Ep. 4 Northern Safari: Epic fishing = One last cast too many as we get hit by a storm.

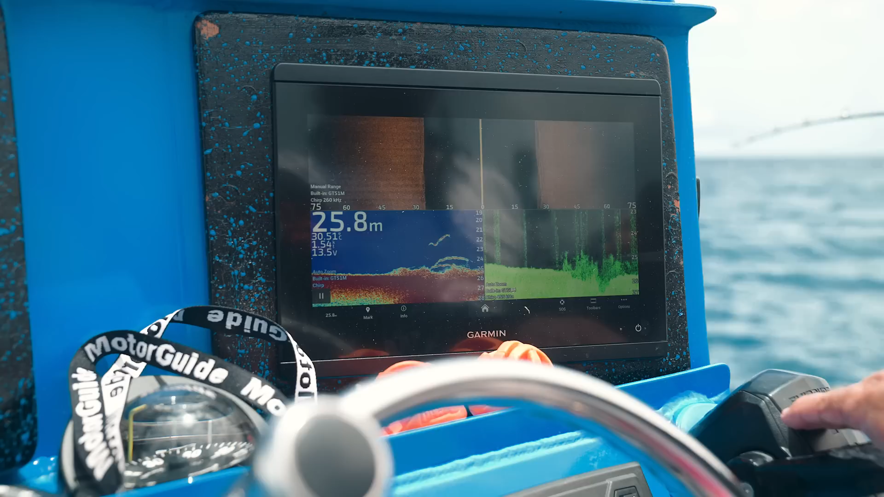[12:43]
On screen: depth 25.8 m
There's a couple of better fish there, they're the ones we're after. Okay, first drop down. A lot of bait down there.